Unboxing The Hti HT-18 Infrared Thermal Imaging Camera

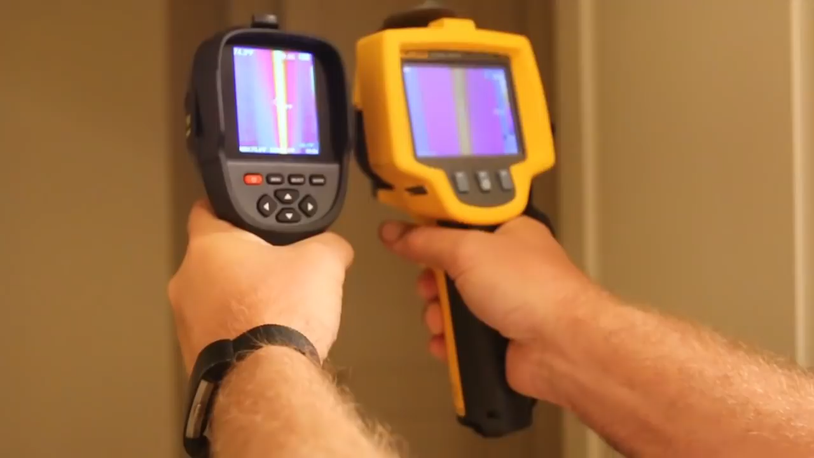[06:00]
I happen to know this is my house, so I know where it is. So I like to see now, hold on. This one has a manual focus. So let me focus it for a second.
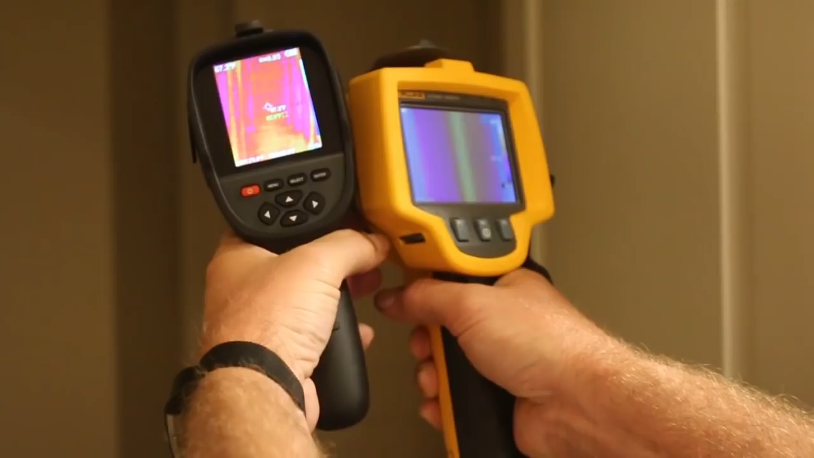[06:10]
That is one really good thing about the, uh, the HT 18 is it's an auto focus trying to get it, but you can clearly see that's where the drain line's coming down the wall.
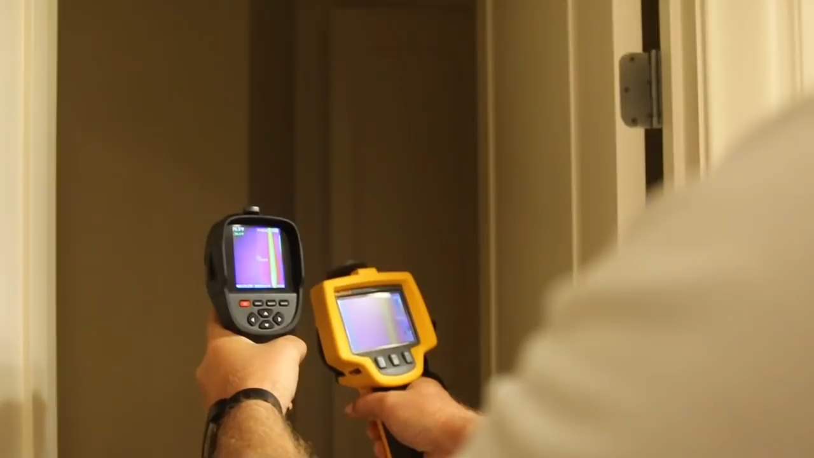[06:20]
Um, I ran hot water for a few minutes, so I always like to know where that is and, uh, tell the buyers, make sure you don't drive a nail there because if you drive a nail there and it actually happens,
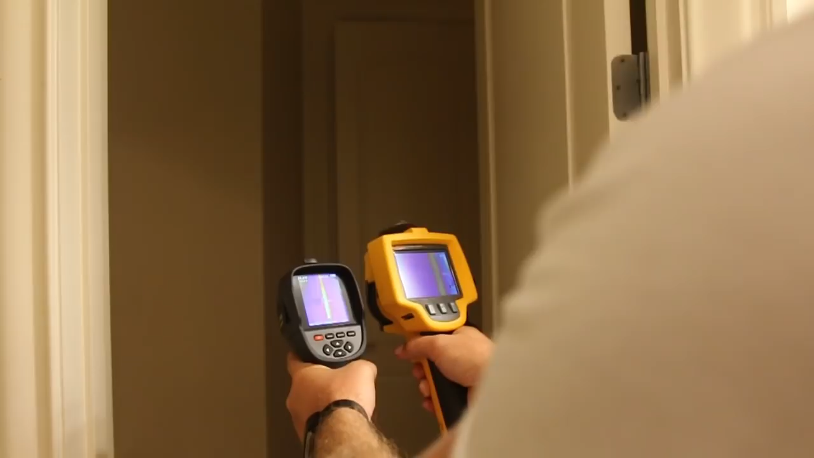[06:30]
see where the toilet hole, uh, I mean the toilet paper holders, they drove a screw through the thing and it leaked. So anyway, so that's a side by side comparison. It actually is better.
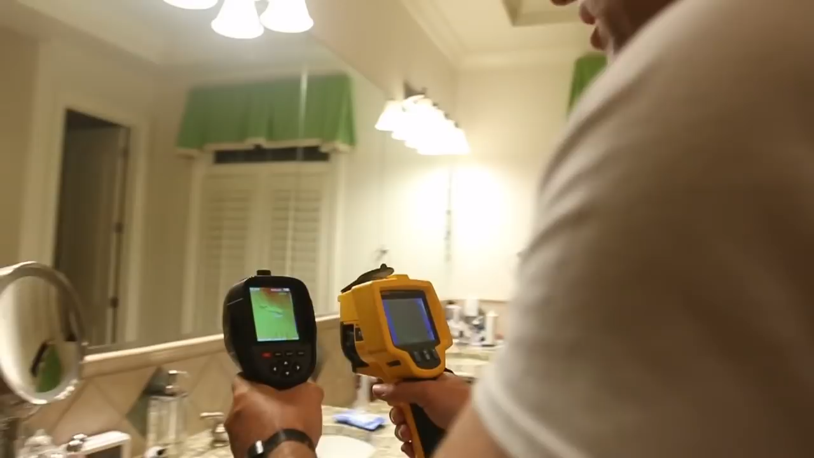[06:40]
Um, I would have to give the, uh, vote. I'm a little out of focus here. Let me see if I can get this thing focused. There we go. All right. So we're looking at, obviously, you know, we've got air conditioner on. It's, uh, coming out of the vent there.
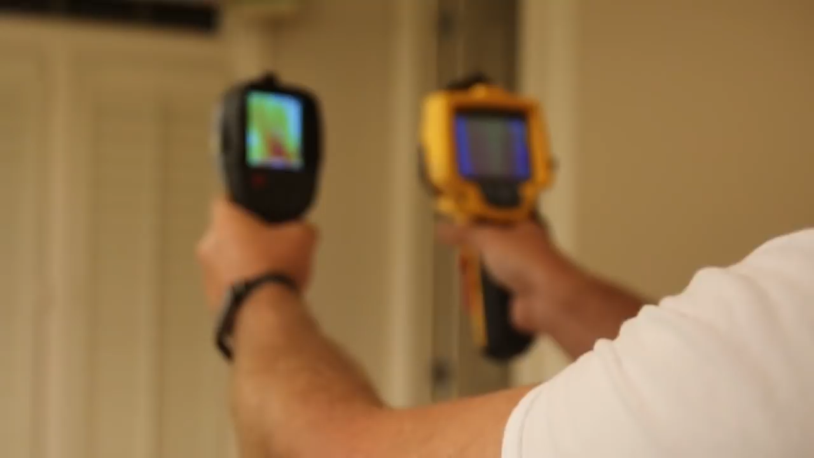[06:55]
You can see, uh, the windows, obviously it's going to be really hot up there at the light.
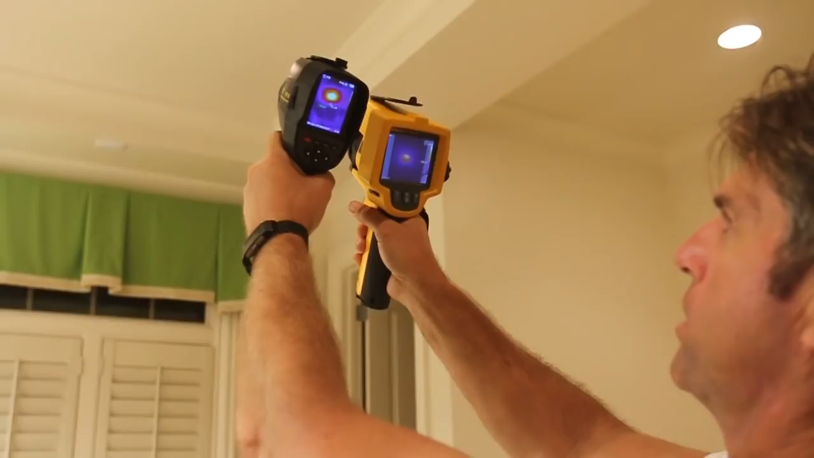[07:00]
Um, and it's showing you the actual temperature side by side. My Fluke 125 by 125 and the HT 18 is, uh, 160 by 320, I think. Um, so anyway, let's come in here. I want to do the foot test or the hand test.
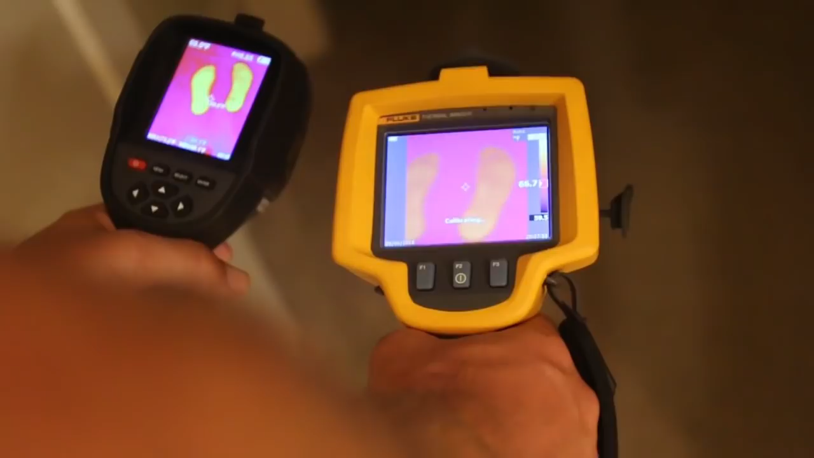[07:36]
It has a lot better resolution. All right. One last test here.
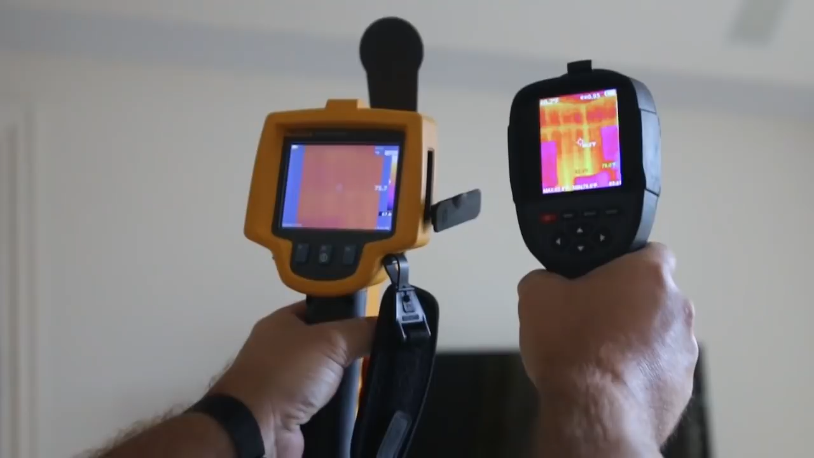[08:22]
Um, you can see now, obviously everybody who knows about, uh, infrared, we're not actually seeing the stud. We're just seeing the temperature. Um, and obviously they're going to be a little bit different, uh, where the studs are and that's an exterior wall.
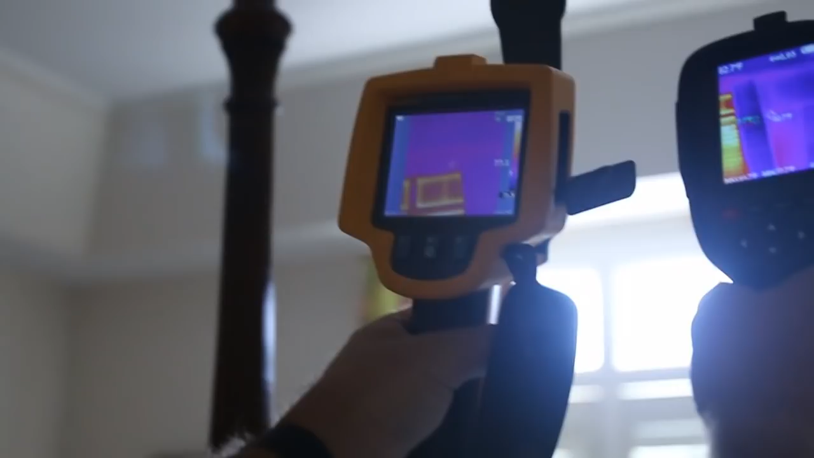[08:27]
So, uh, this is my, um,
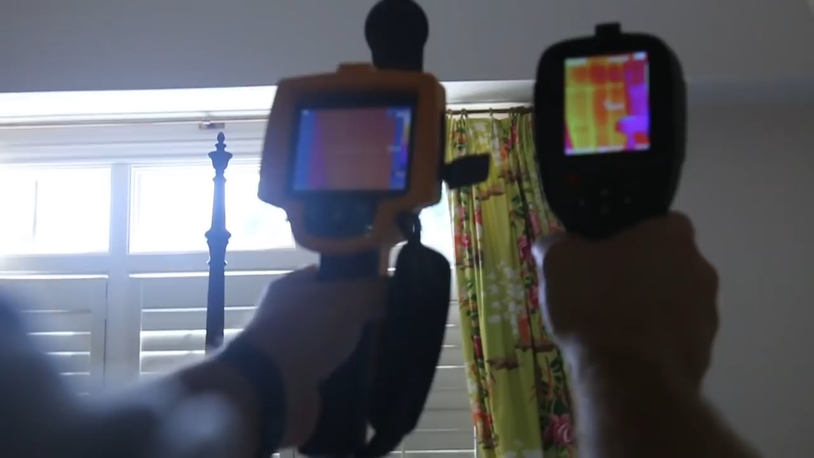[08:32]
Fluke 125 by 125 and this is my HI, uh, 120. No, I'm sorry.
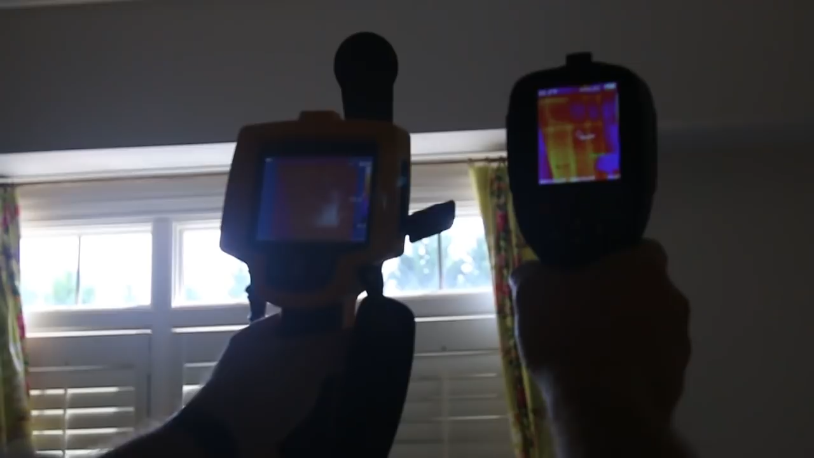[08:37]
160 by three something. This camera was $2,500 a couple of years ago.
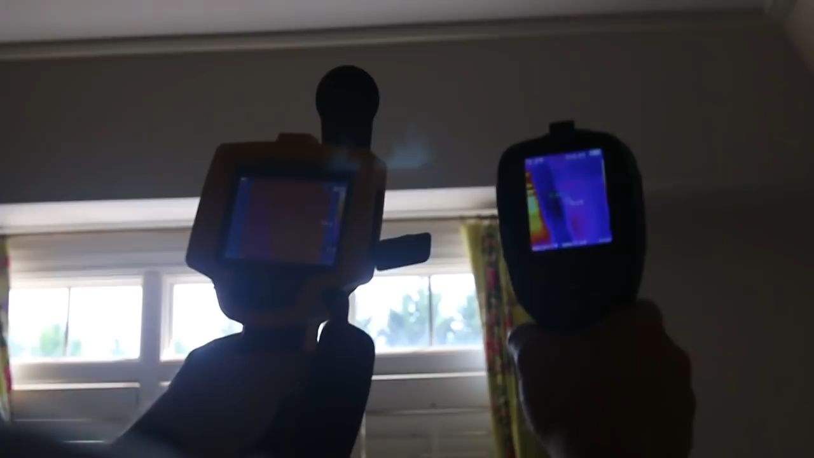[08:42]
And this one was, uh, 400, almost $500.
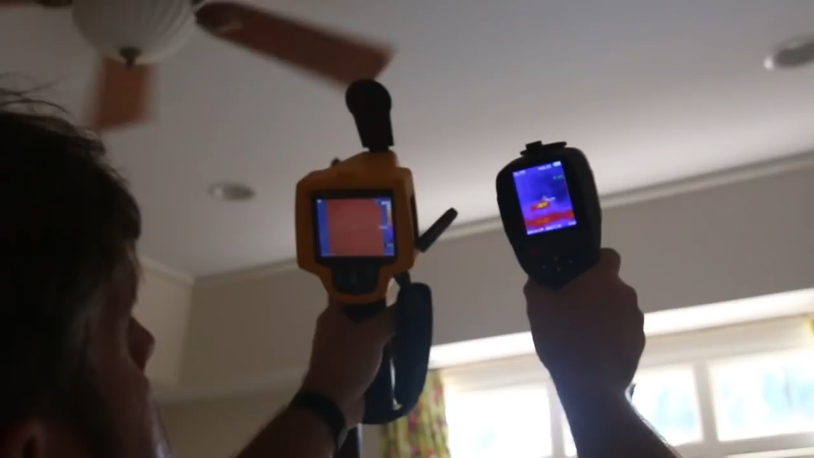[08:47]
Um, you can obviously see, let's go side by side. Uh, that's see if they're, uh, that's in 78.
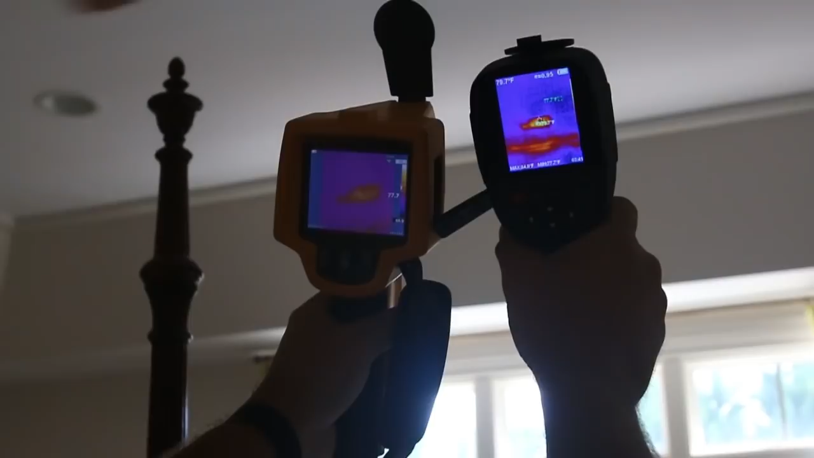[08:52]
Yeah, about, well, that's in 83. Um, that's the ceiling.
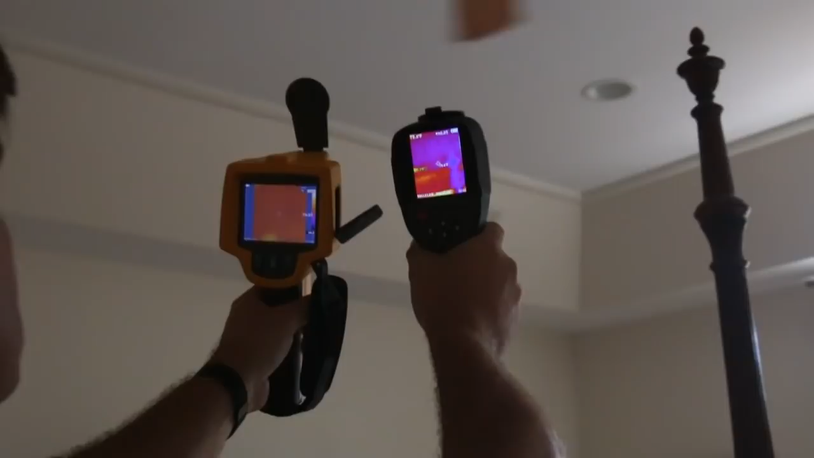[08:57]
But anyway, one more time, we'll go back over here and look side by side what the studs or where the studs are.
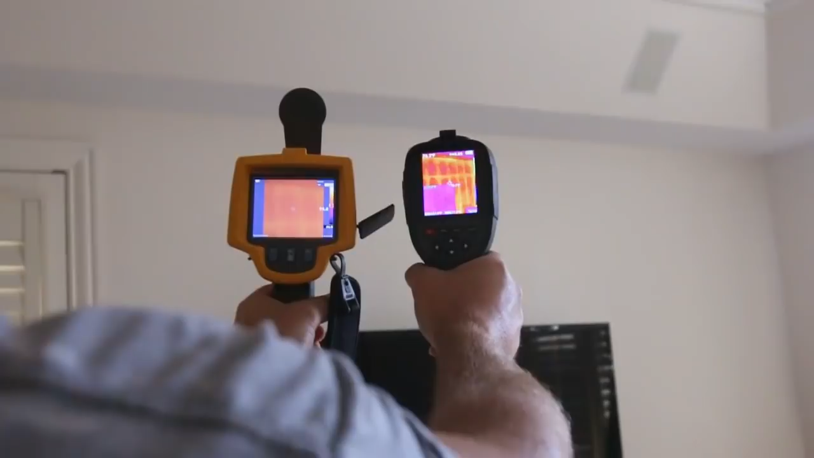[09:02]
And obviously, you know, everybody who knows about, um, infrared knows we're looking for an anomaly.